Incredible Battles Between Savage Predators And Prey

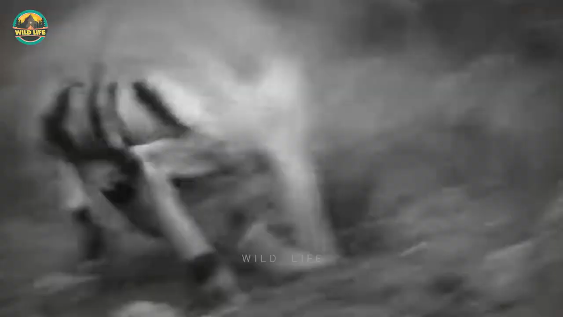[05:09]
but a surprising turn of events occurs when the crocodile for some reason lets go of its prey and runs off.
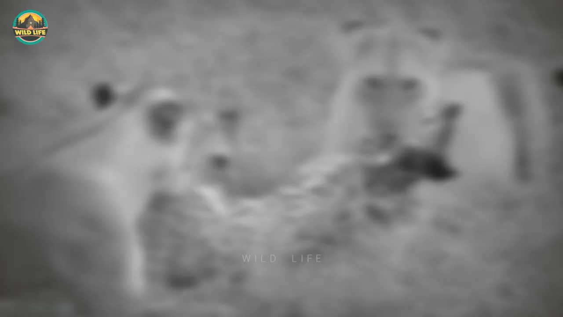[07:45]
The giraffe has already killed one lion, and she's on the prowl to kill a few more.
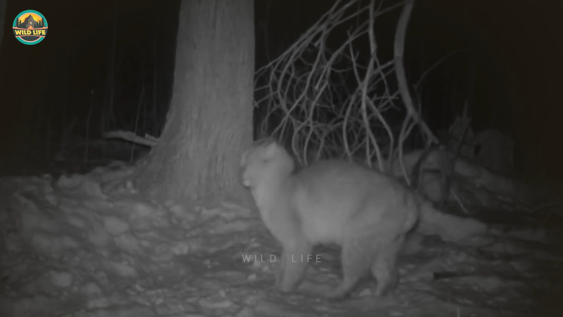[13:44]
The coyote insists and the bobcats don't hold back as one of the
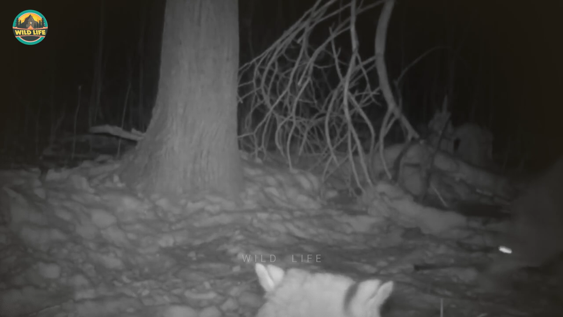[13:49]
cats lunges towards the coyote to strike him with his paws.